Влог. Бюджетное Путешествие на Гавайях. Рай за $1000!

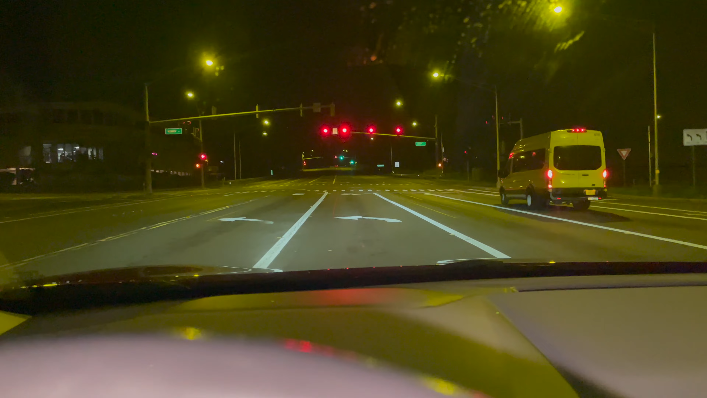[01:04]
Все так опрятно. Широкие дороги. Вот видите, в одну сторону здесь четыре полосы, в другую три.